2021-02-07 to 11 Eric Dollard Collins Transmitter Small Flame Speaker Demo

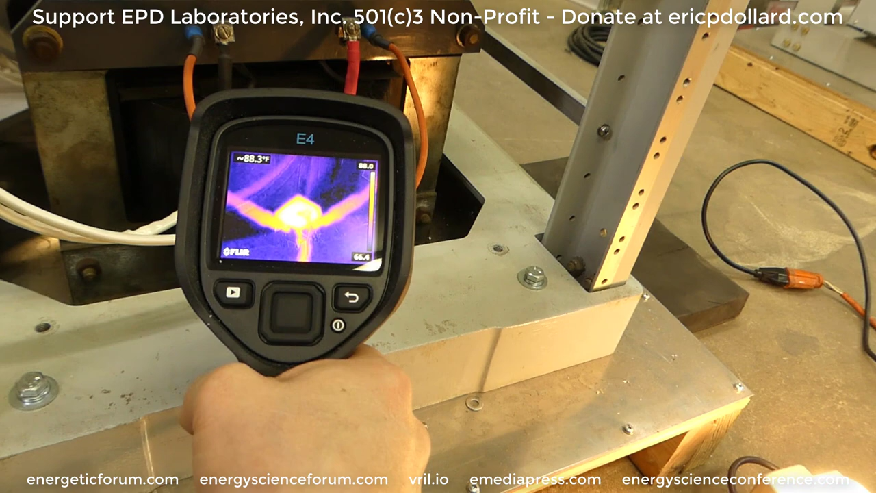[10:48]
On screen: spot 88.3°F
So I'll point out that the secondary of the transformer has to be short-circuited when you do this, so you don't get any inductive discharges.
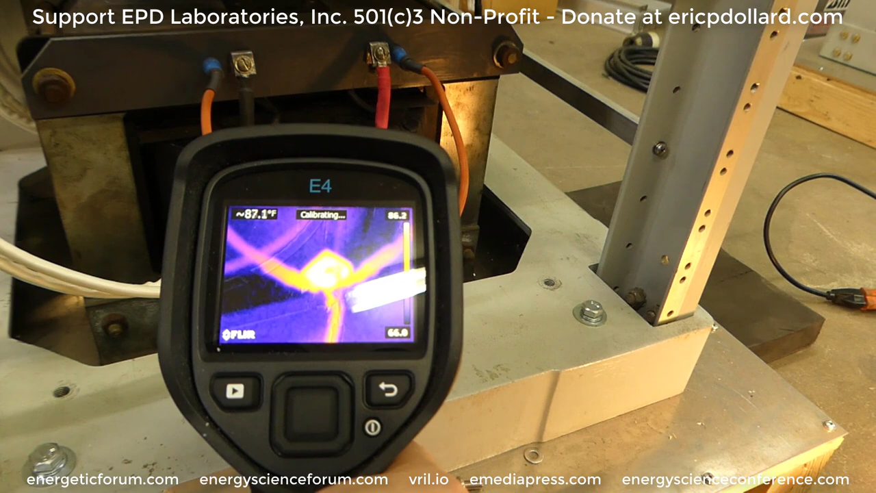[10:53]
On screen: spot 87.1°F
Okay, yeah, that bridge is only 85 degrees.
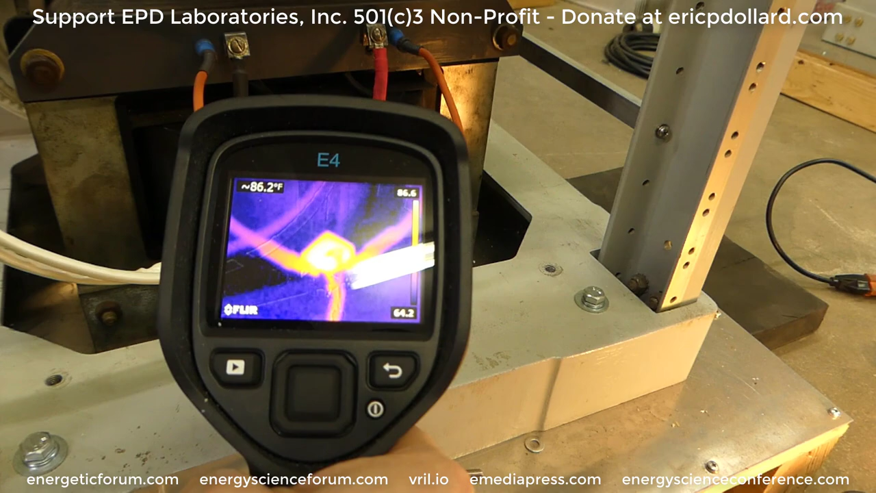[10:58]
On screen: spot 86.2°F
And so it's the secondary that shorted? Yeah. So normally you do this with AC with the secondary shorted,
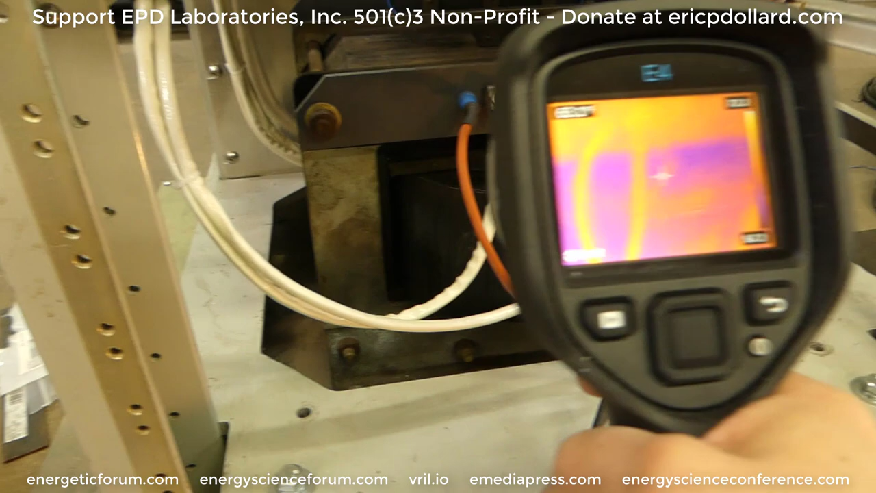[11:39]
So that's actually the secondary there. This is the secondary? Yeah. Okay.
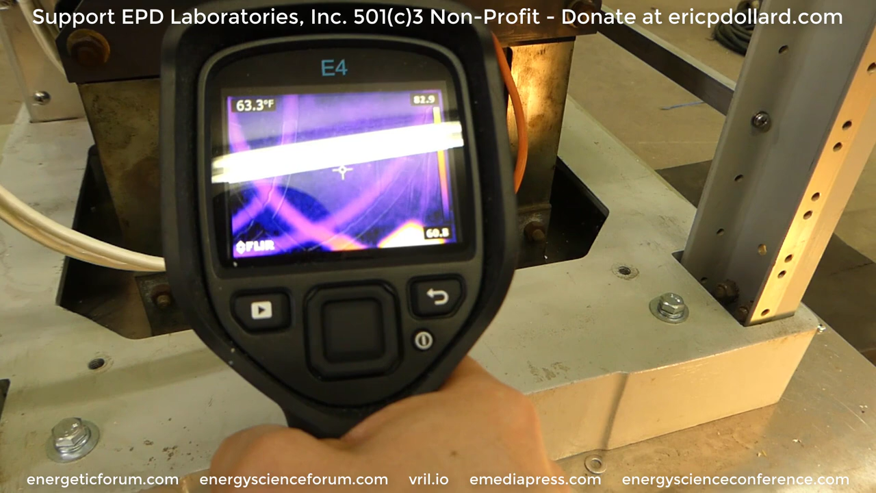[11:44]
On screen: spot 63.3°F
So we're shorting out the primary. We need to heat up the secondary coil, where if you do this with an AC voltage rather than a DC voltage,
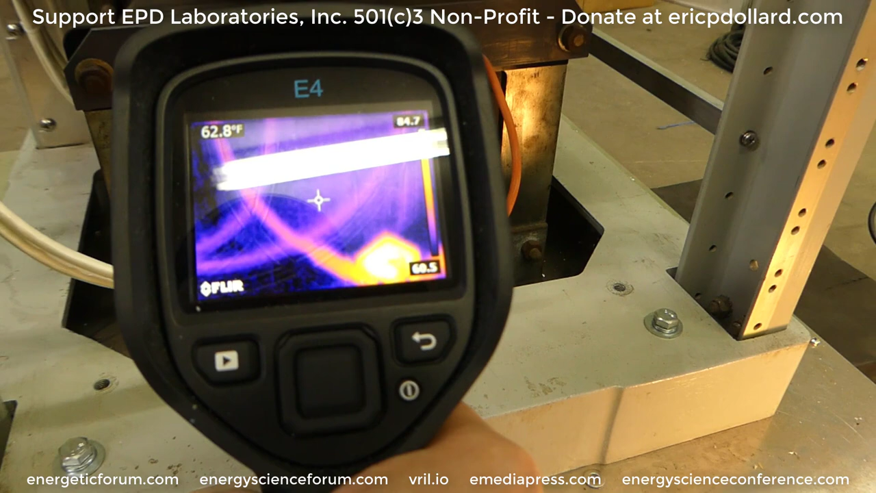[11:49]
and it heats with the secondary or the primary shorted, it heats up both.
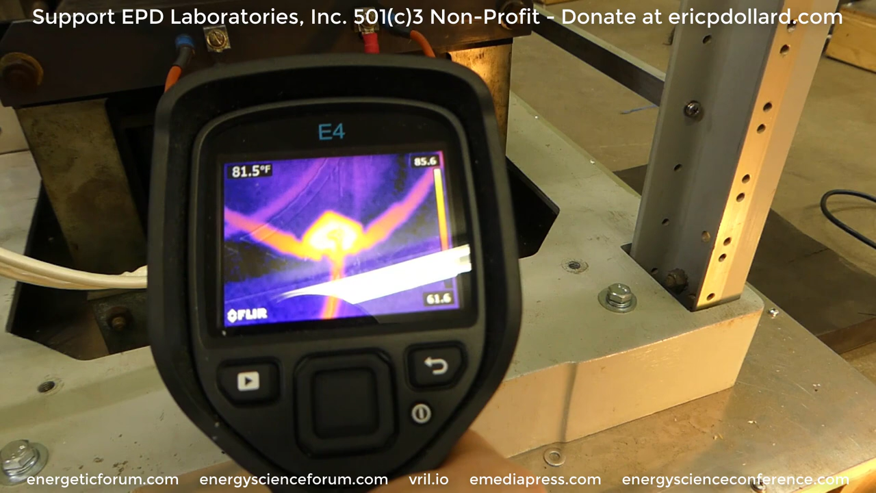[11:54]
On screen: spot 81.5°F
But we can't do that.
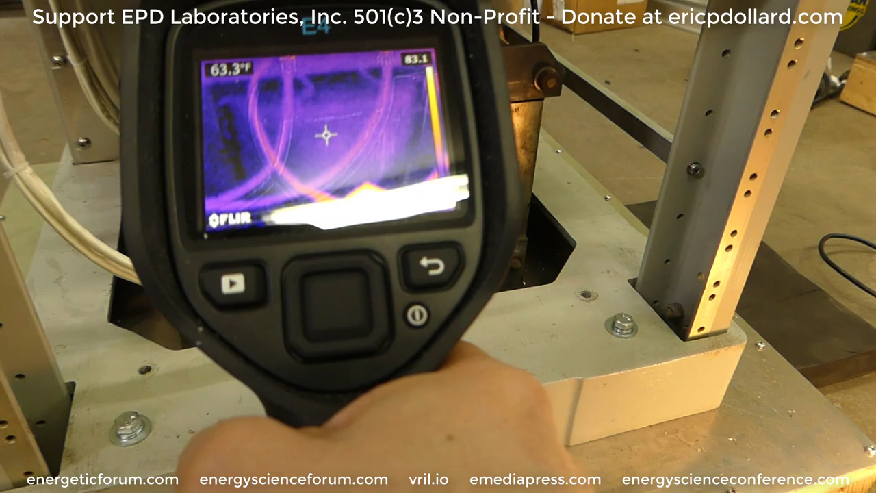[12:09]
On screen: spot 63.3°F
And these are the windings right here? Yeah.
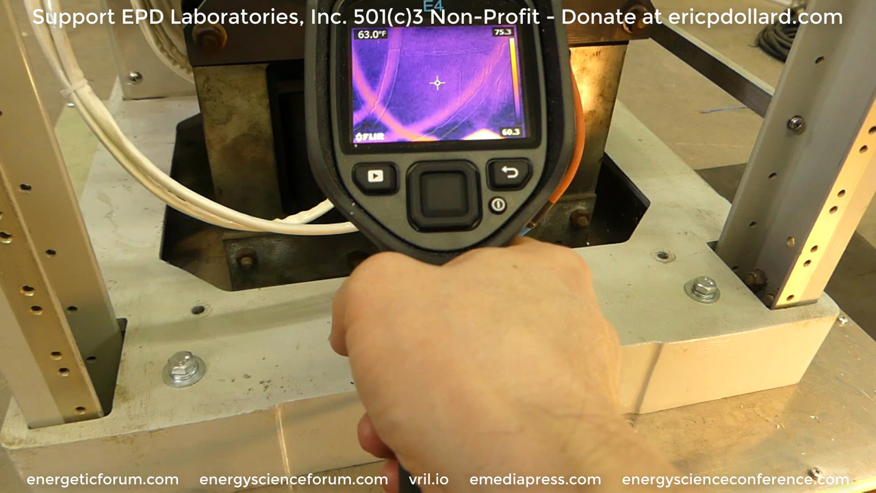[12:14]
On screen: spot 63.0°F
And so that's only about 64 degrees, 63, so this will take a little while. It'll take a long time for that thing to heat up.
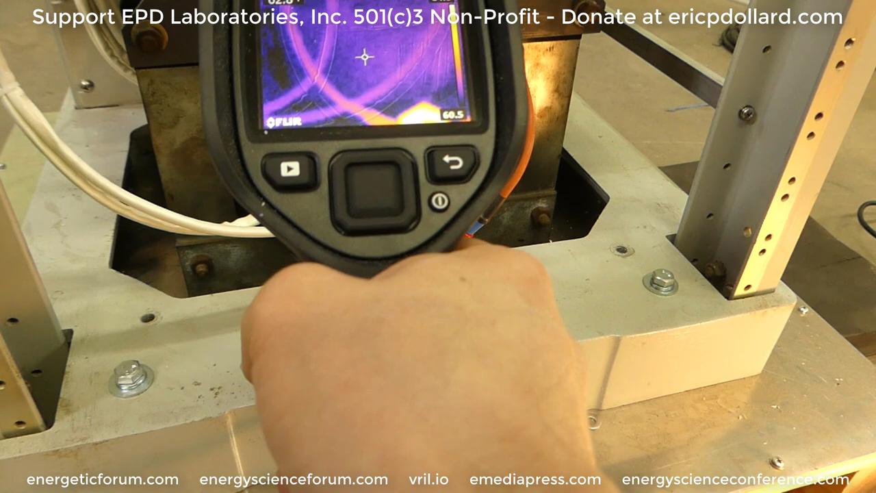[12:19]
So we'll come back later and check it out.